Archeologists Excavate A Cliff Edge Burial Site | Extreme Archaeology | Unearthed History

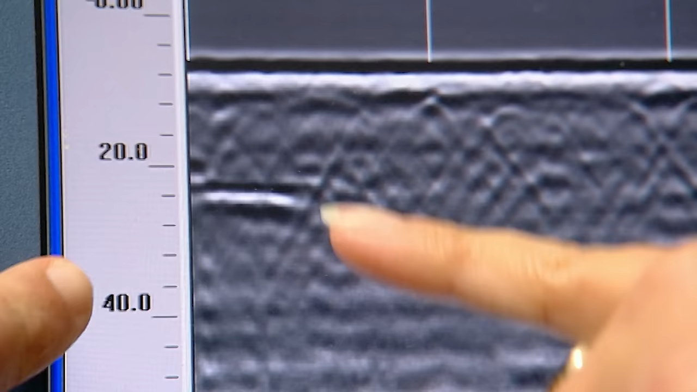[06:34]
Yeah, I think we have a target that's just underneath the beginning corner of our grid. So you think it might be a stain? Yeah, I do, because it's very flat and it's a very strong reflector.